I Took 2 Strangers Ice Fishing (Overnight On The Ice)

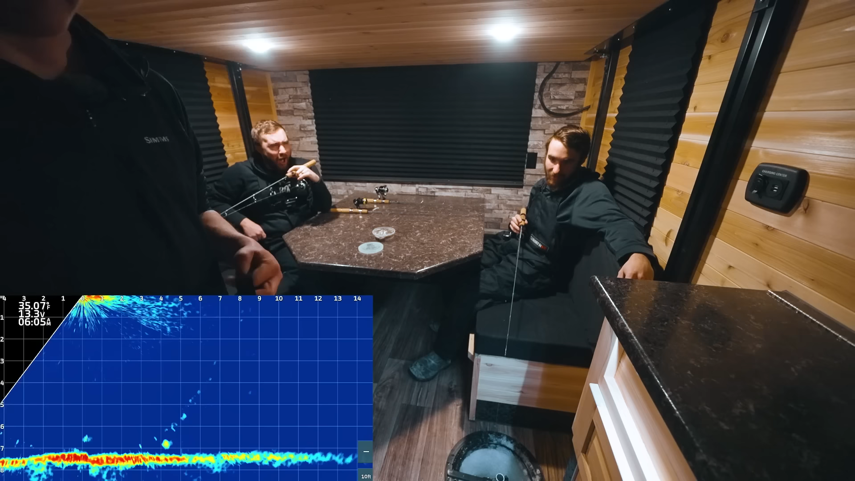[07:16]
So a big one, you want to see one that's like spreading 2 grids. You want to see one that's spreading almost 3 grids. That's the good one, but. We are in the shack.
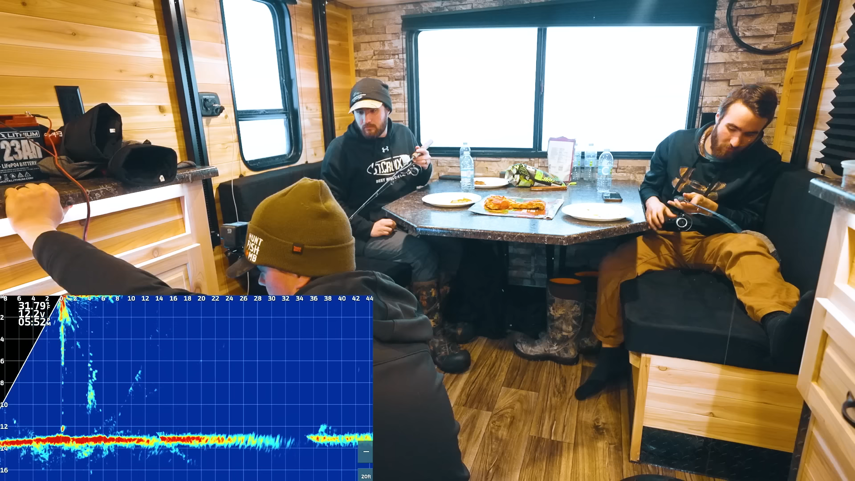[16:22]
That fish is big, guys. Like, that's a 20, that's the trip. Look at that. Like, you can see right there that he's bigger than 2 feet.
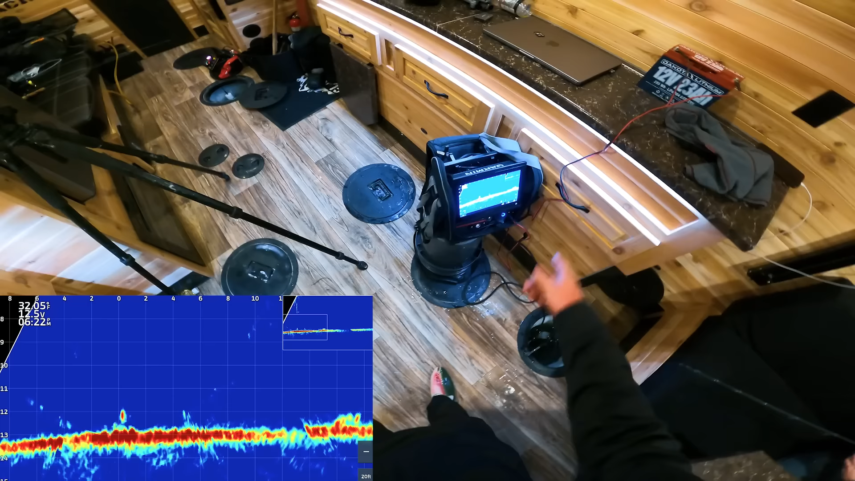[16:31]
Look at this fish. Look how it's kicking and doing, and oh, that's a walleye nose down, looking for a meal. This has been so tough today. We need a fish. Okay, maybe try pounding in the mud.